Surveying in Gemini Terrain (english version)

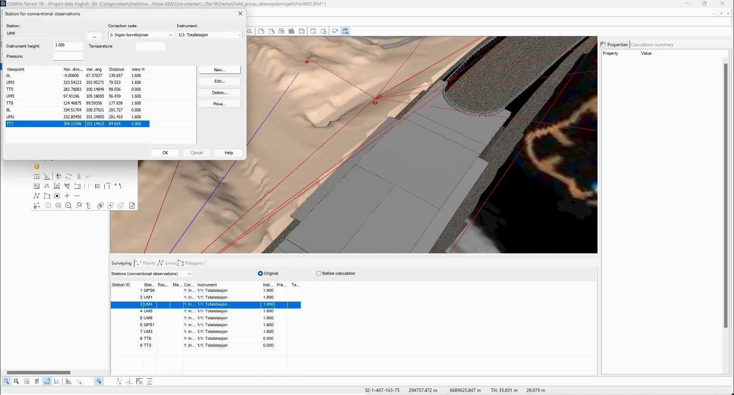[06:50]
see it's TT7 and I can set up with a view height of 1.6 it's like that and we can check
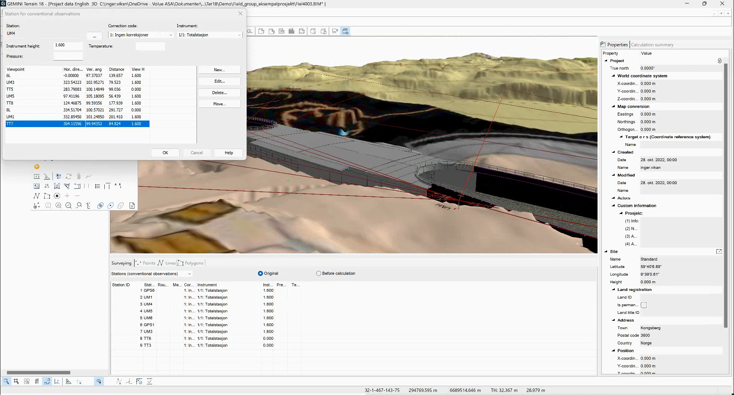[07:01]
that we actually can see between these two looks okay
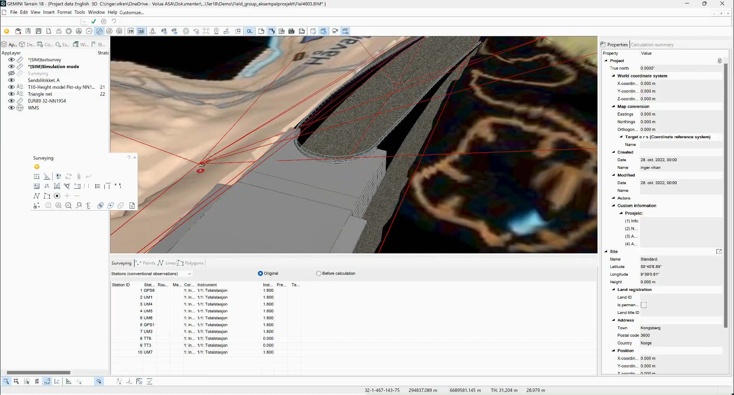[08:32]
one here you might want to adjust it a little bit as it's the height or whatever but we can also just go to the point